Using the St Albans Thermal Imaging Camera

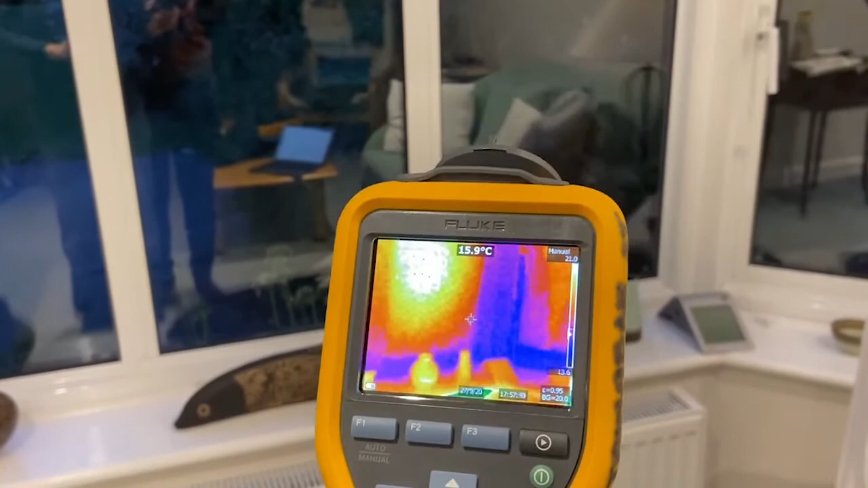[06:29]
On screen: spot 15.9°C
And you can see more temperature detail.
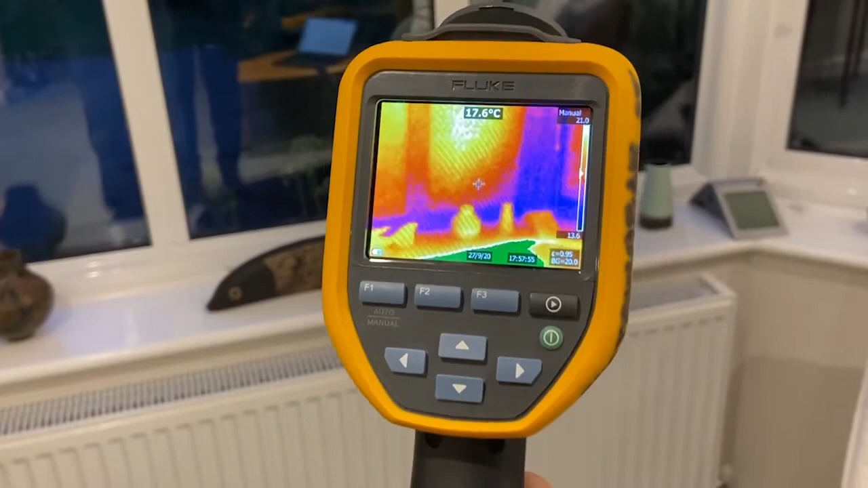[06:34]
On screen: spot 17.6°C
You can see more temperature than the upper limit you fixed will appear bright green.
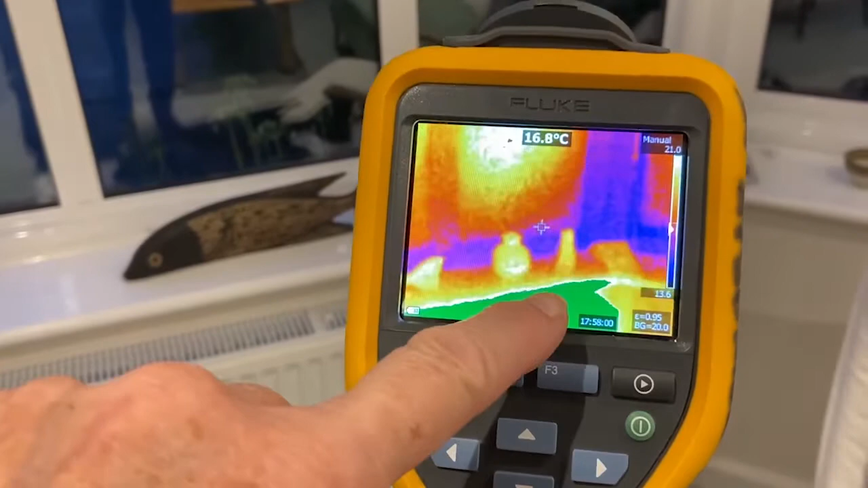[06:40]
On screen: spot 16.8°C
You could keep the same temperature range to survey all the areas in your home if you want. But to revert to the auto temperature scale mode, just press and hold down the F1 function button again until auto appears above the temperature scale. There's another way to select the upper and lower temperature limits and fix the range, and that's by pressing the F2 function button,
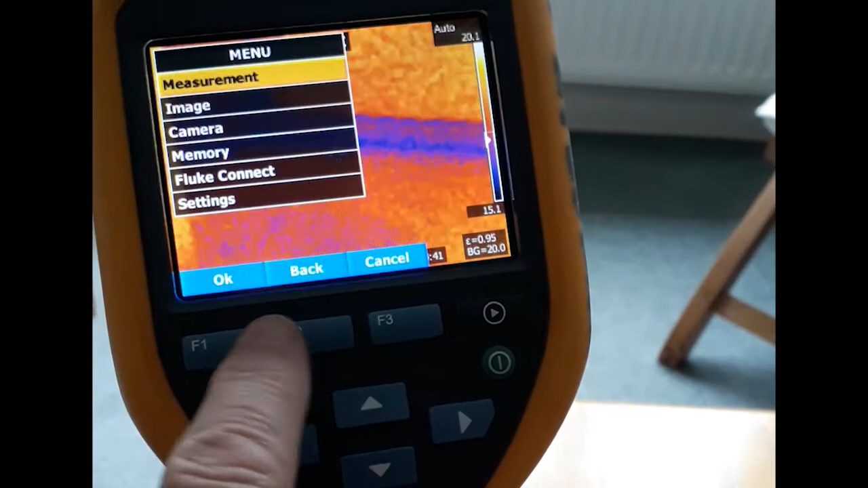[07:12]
selecting measurement, and then set level span, and then manual.
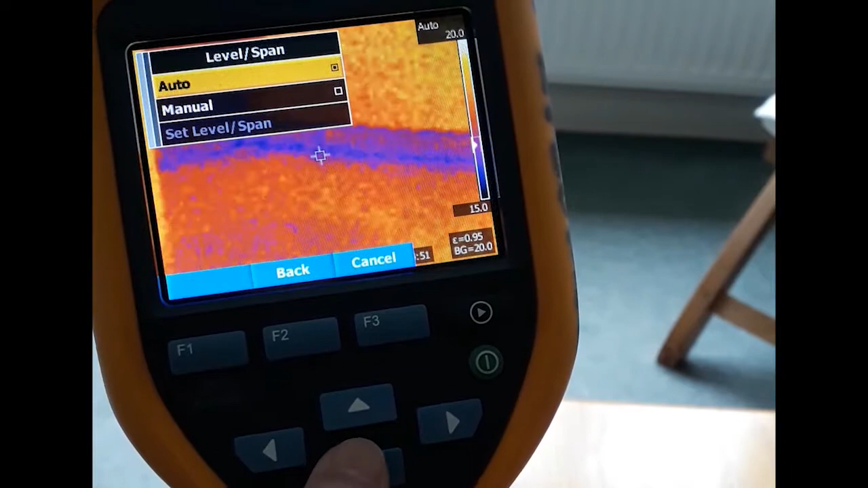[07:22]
Now press the up and down arrow buttons, which will increase the limits by increments up
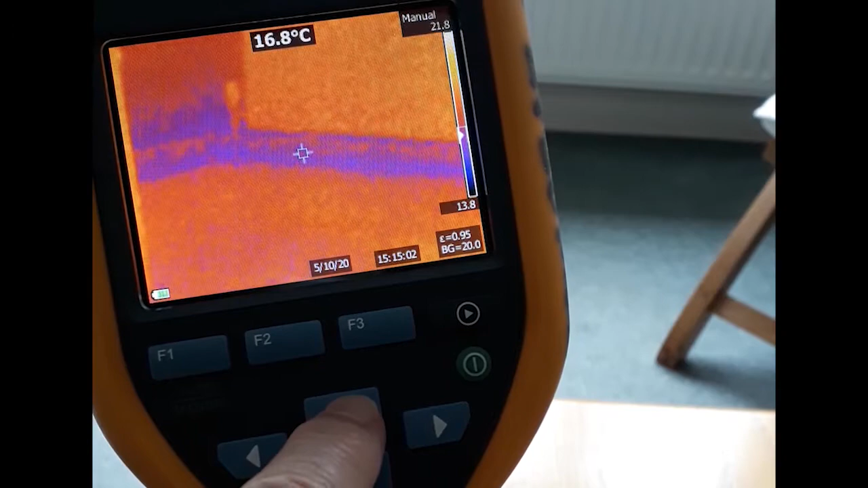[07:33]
On screen: spot 16.8°C
and down. The right and left arrow buttons widen or narrow the temperature range, like this.
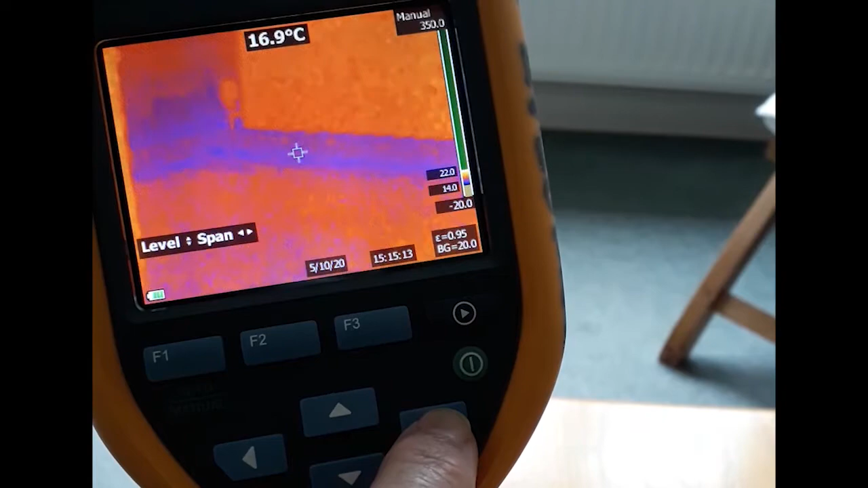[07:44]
On screen: spot 16.9°C
That's the span. But it's very fiddly to do. The other way I showed you is much easier. The manual temperature mode is useful if you use the camera outside when the sky is clear, because the cloudless sky is very cold and deep, minus 40 or 50 degrees, day or night time. So it will cause the lowest temperature in the automatic mode to be minus 40 or 50 degrees too.
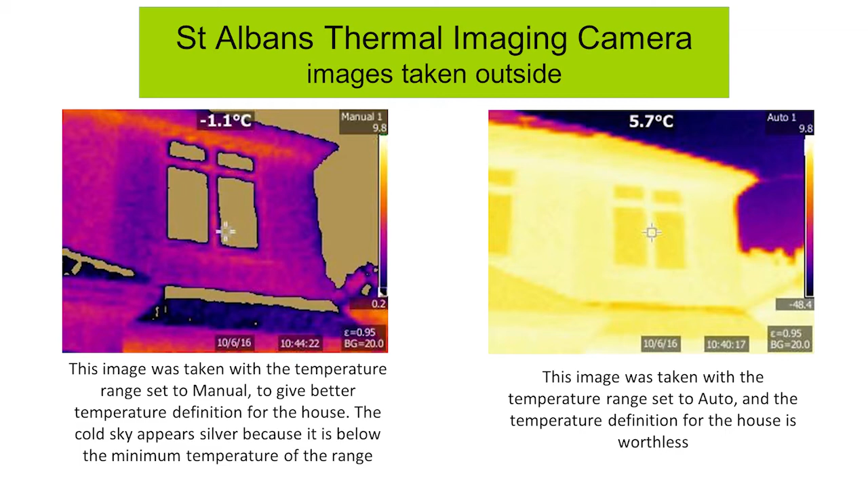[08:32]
Of course, the best thing is to avoid getting a patch of sky in the image. But this isn't always possible, especially if you're examining your roof for heat leaking from it, or poorly insulated windows. Oh, and remember to stand to one side instead of directly facing the windows when you are checking these to avoid getting those reflections from your body. You'll most likely see very blue looking windows, and it could be the reflection of the exceedingly cold, clear sky in them. It's quite hard to get far enough from your house to get a good image.
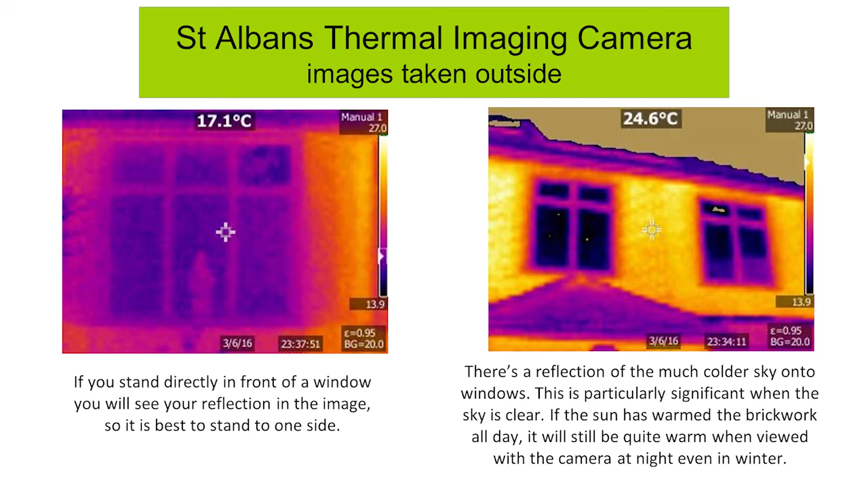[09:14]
But you can try pointing the camera at it from one side, and then from the other side to avoid getting a misleading image from your reflected body heat, or from the very cold image of the clear sky.